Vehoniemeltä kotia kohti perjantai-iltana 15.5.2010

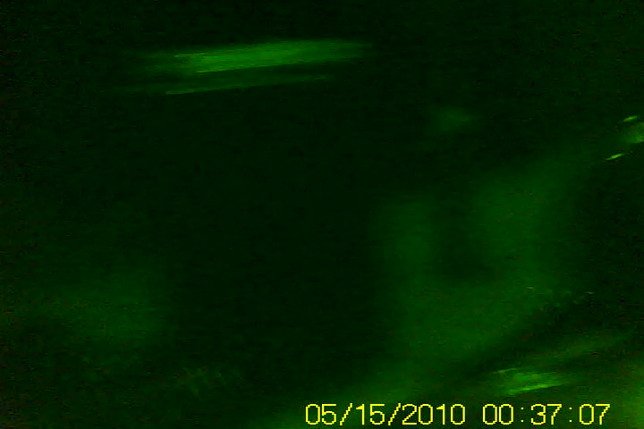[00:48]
Tää on vähän tarkka kamera, että saa se suunnattua oikein, kun toi linssin näkymä ei oo kovinkaan laaja.